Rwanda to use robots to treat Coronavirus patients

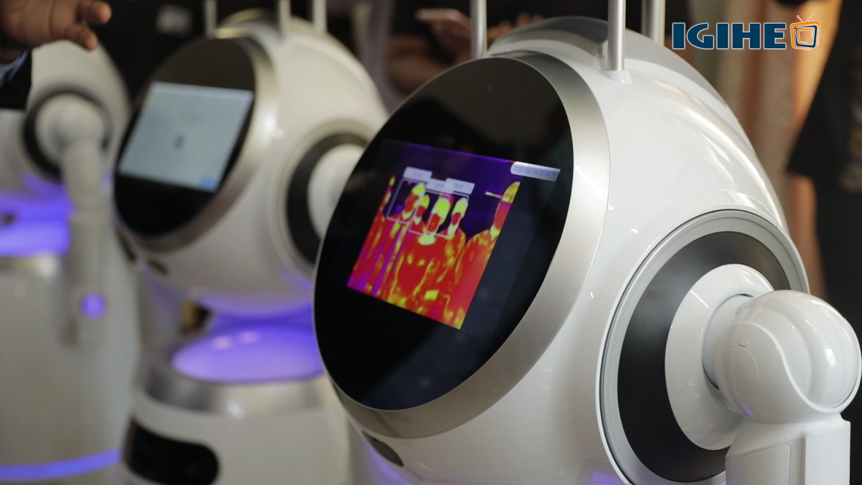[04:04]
These robots will detect people walking in a treatment centre not wearing masks